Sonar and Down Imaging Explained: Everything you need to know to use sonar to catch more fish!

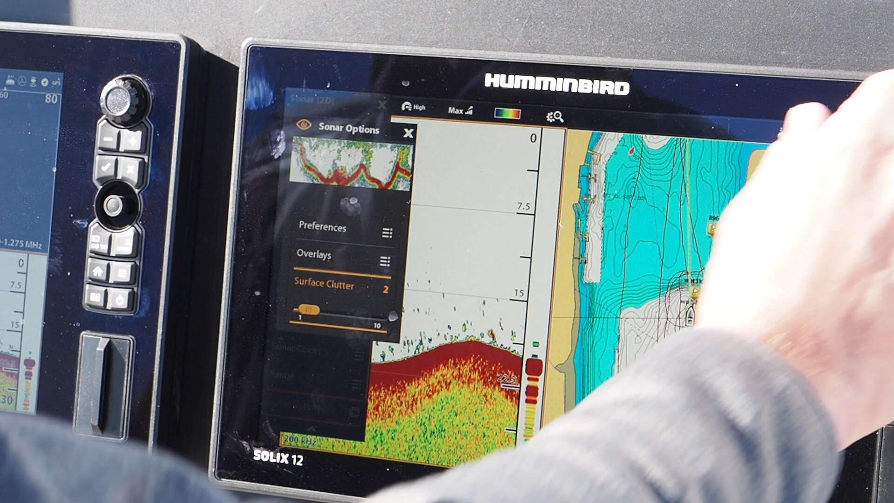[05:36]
to two in some situations if there's a lot of clutter on my screen
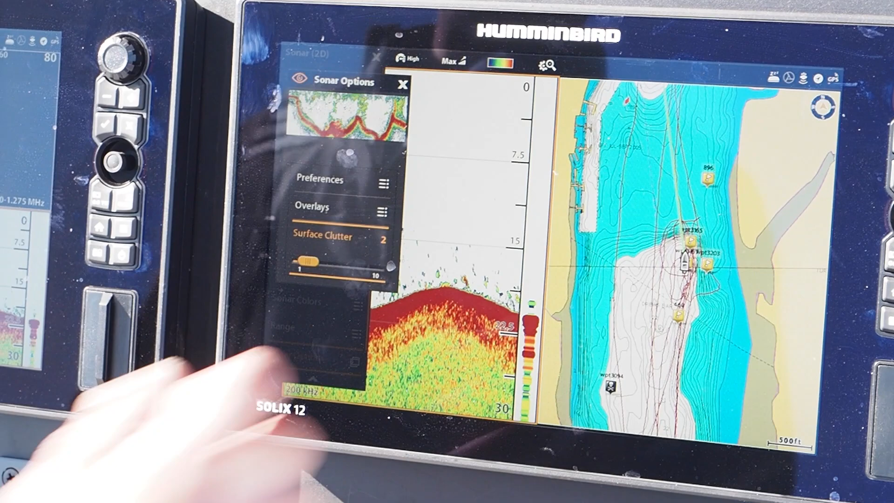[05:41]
but for right now we're going to leave that at the default which is five.
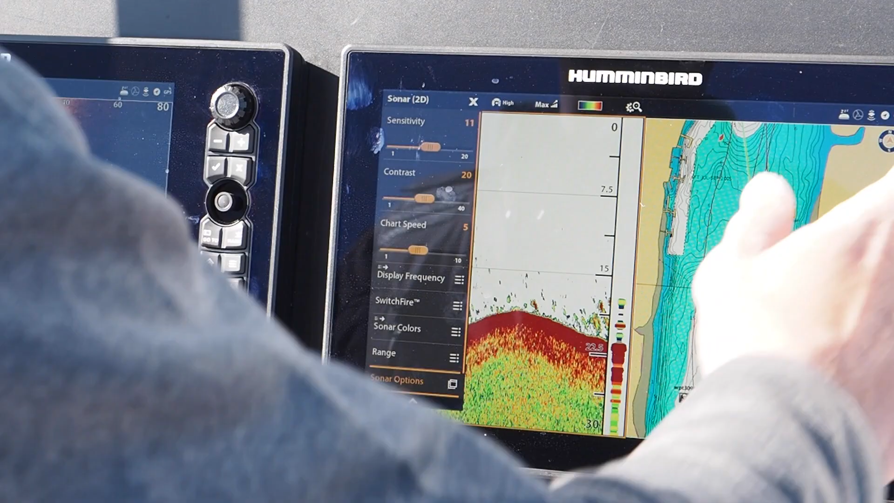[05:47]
Now we're marking fish on our
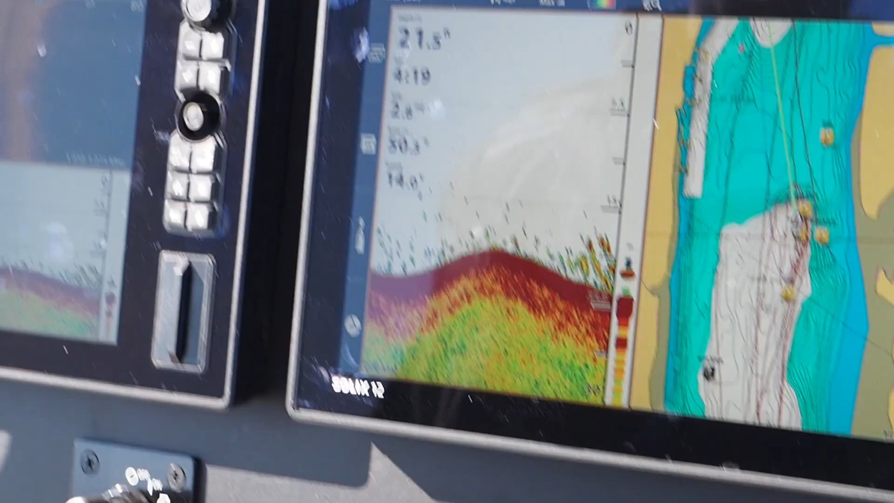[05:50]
screen right here stripers on the bottom.
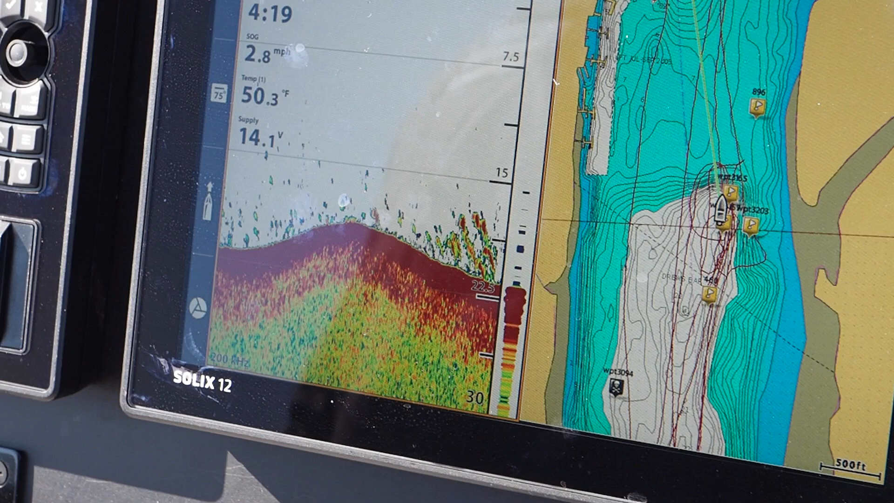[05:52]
On screen: water 50.3°F, speed 2.8 mph
I'm going to show you what fish look like when you're moving fast on plane. We're moving 23 miles an hour. You're going to see very small streaks.
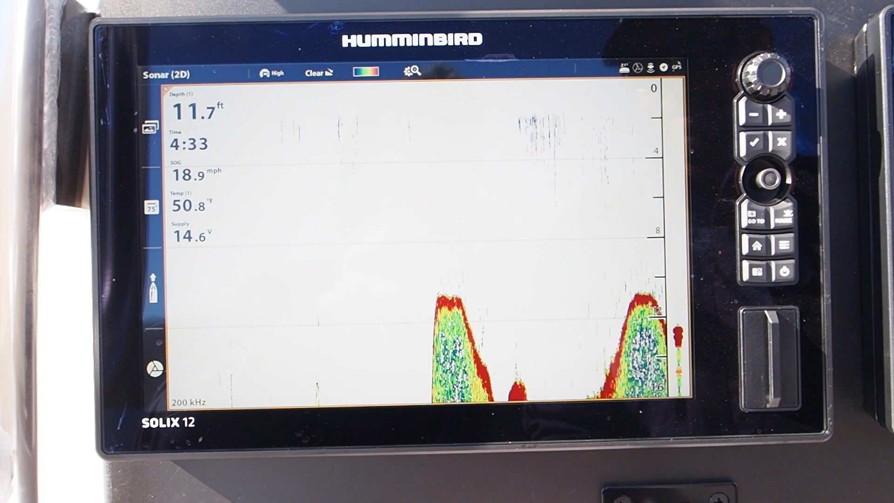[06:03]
On screen: depth 11.7 ft, water 50.8°F, speed 18.9 mph
It's very subtle but it's because the fish are moving through that beam very fast.
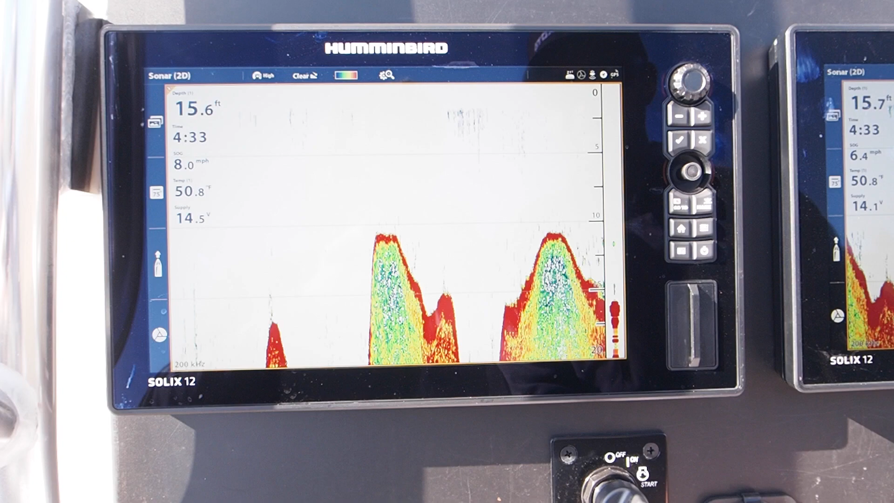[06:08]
Now as I start to slow down you'll see the marks become more defined more red, more solid.
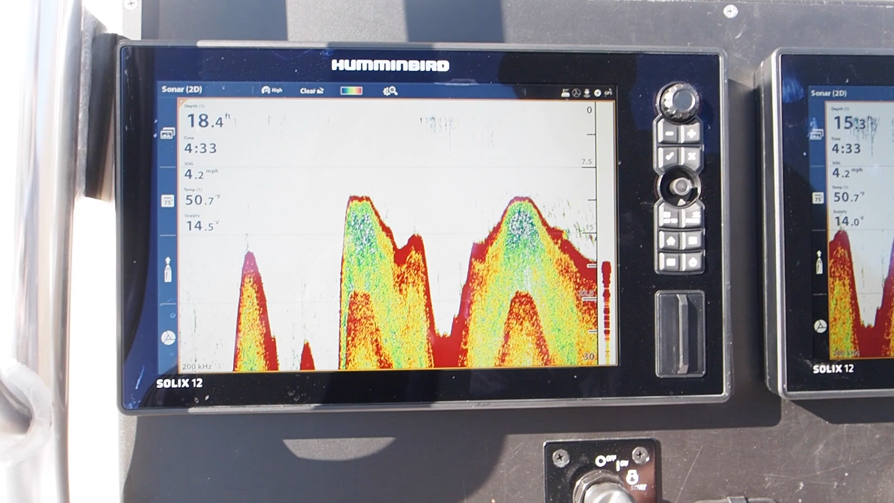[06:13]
On screen: depth 18.4 ft, water 50.7°F, speed 4.2 mph
So very important that you know the difference when you're moving fast so you're still able to mark fish.
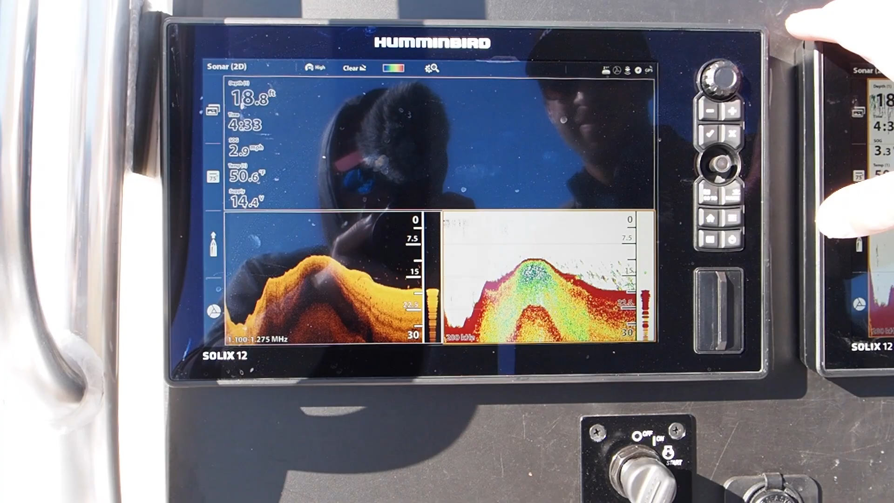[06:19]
On screen: depth 18.8 ft, water 50.6°F, speed 2.9 mph
Alright guys so we were just on plane running 25-30 miles an hour and if you look at that image it was very small streaks. We came off plane and this is what we got. Big schools of stripers um really thick schools of fish. So what I want to explain to you is the difference in shapes and sizes of our fish on sonar.
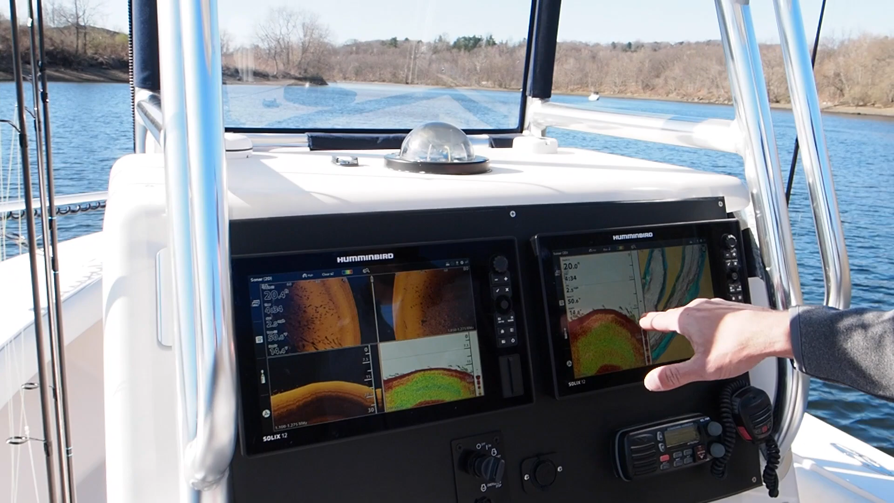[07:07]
Then when we come off plane we're getting big red marks. Okay. Now depending on how long the fish is in the beam that's going
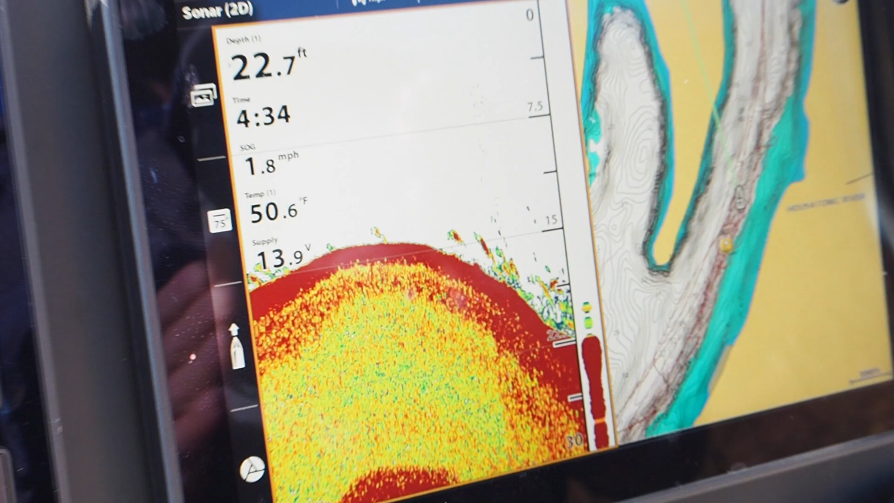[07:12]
On screen: depth 22.7 ft, water 50.6°F, speed 1.8 mph
to give you your the size of your mark.
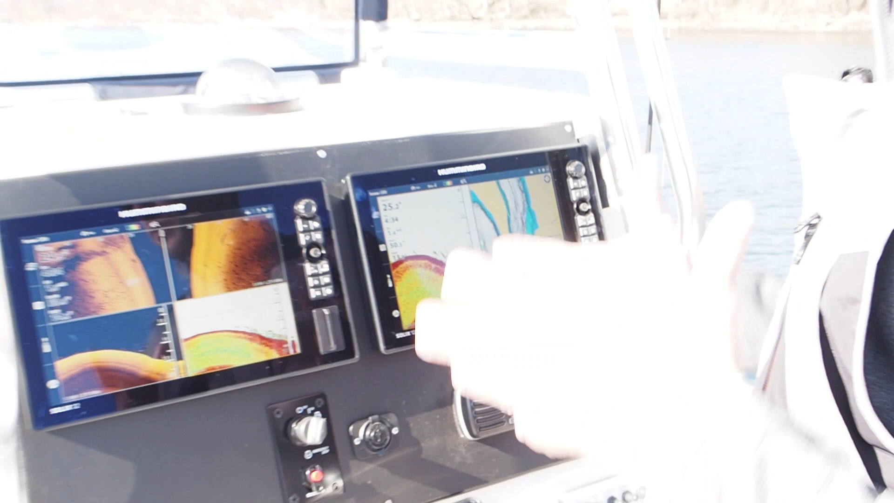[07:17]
So for example so for that example at speed the fish are coming in on that beam very quick. They're going to be very small. Okay.